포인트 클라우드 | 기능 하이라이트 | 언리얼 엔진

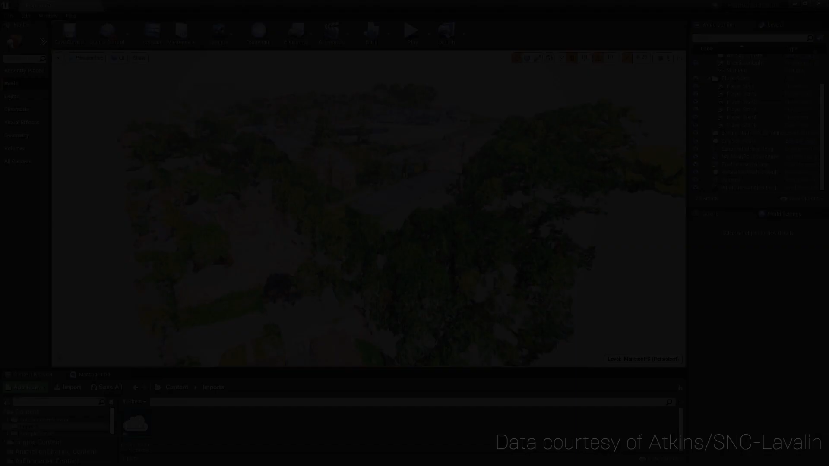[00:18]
With this plugin, the ability to import, visualize,
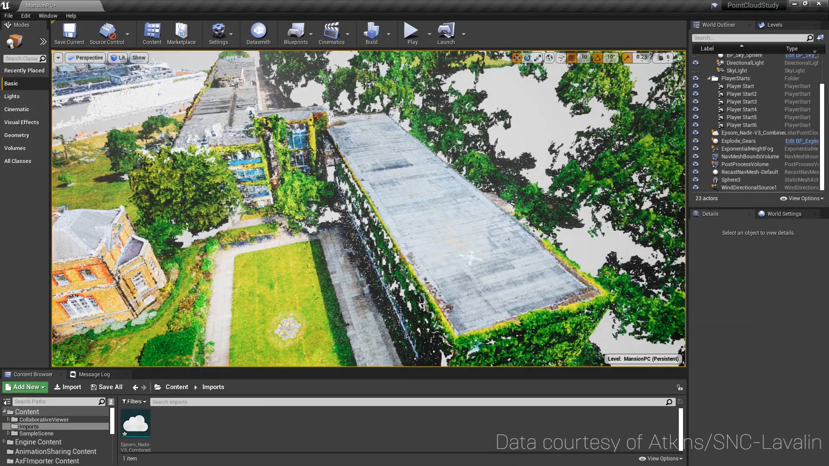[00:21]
and interact with Point Cloud data utilizing the full power of Unreal Engine is now possible.
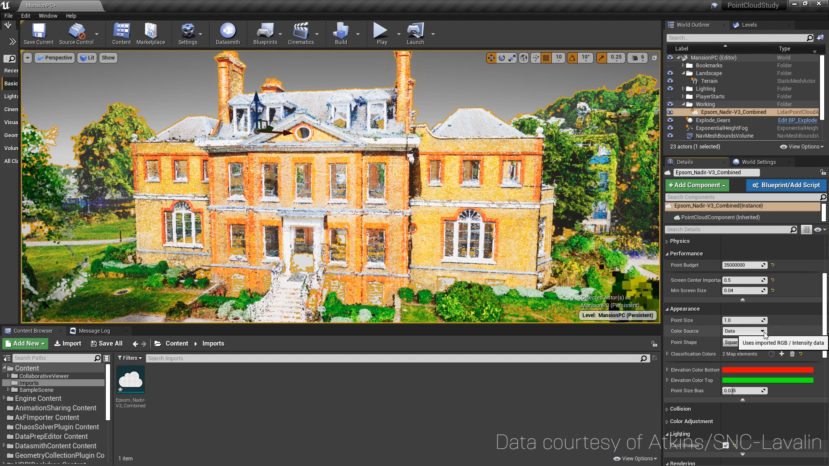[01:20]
The Point Cloud plugin provides several powerful attributes that allow for full control over the appearance and the handling of Point Cloud data, including multiple coloration techniques such as RGB color, intensity, and elevation.
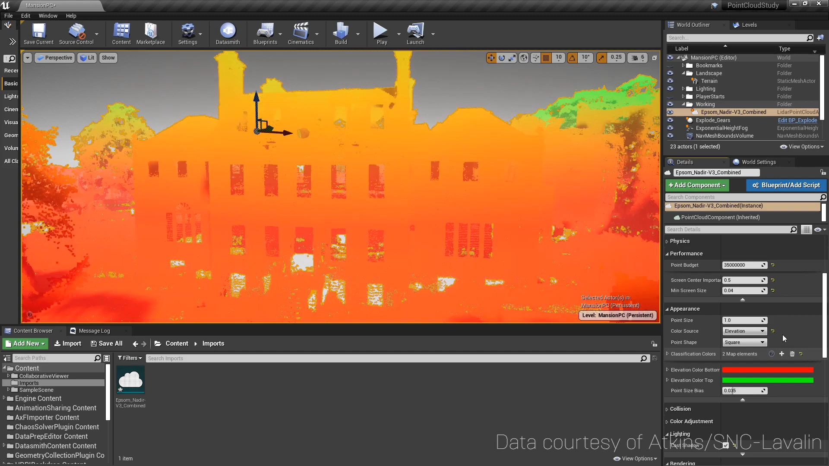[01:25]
Collisions with Point Clouds are possible as well.
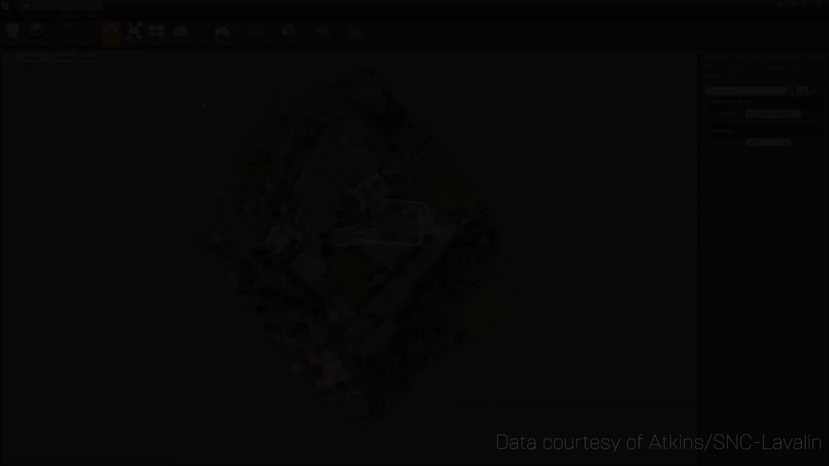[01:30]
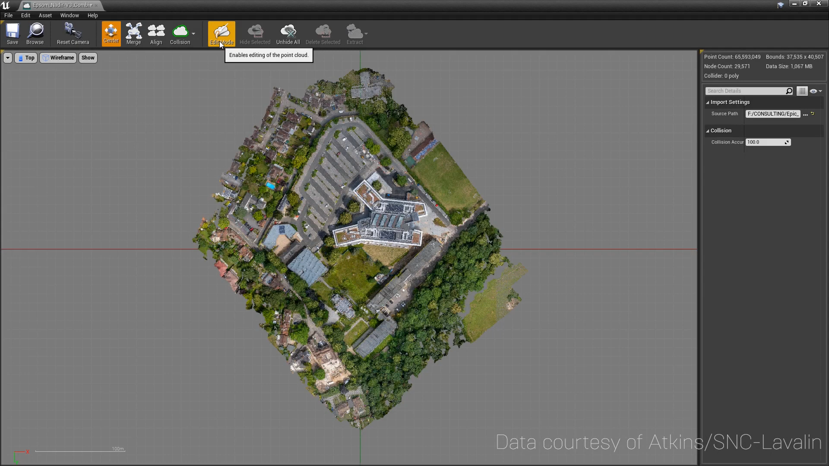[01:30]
Point Clouds are fully editable, allowing users to extract, delete, or hide points.
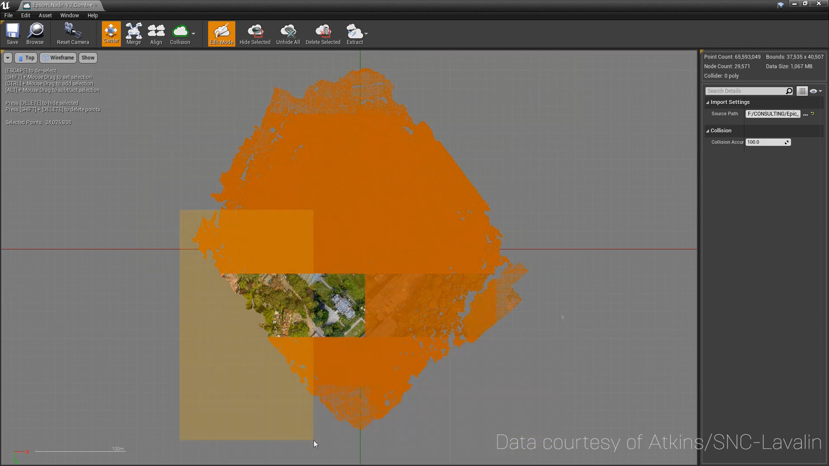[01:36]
This is an excellent way to quickly clean up data live in Unreal Engine.
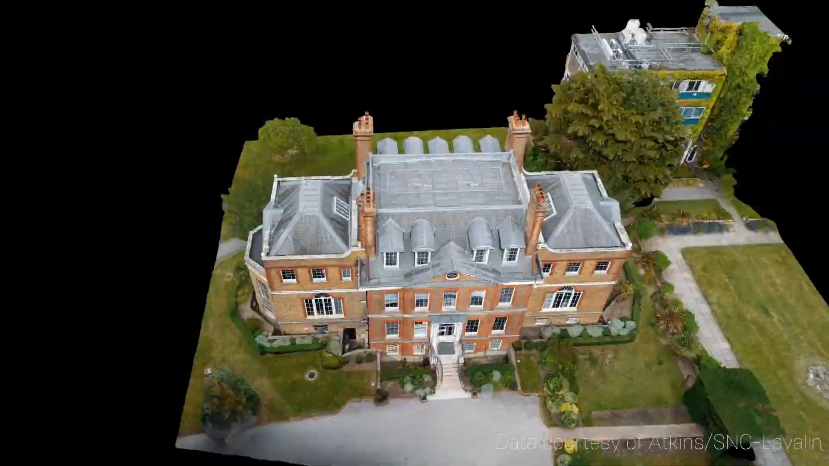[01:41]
Working with Point Cloud data in real-time has never been easier with the powerful LiDAR Point Cloud plugin,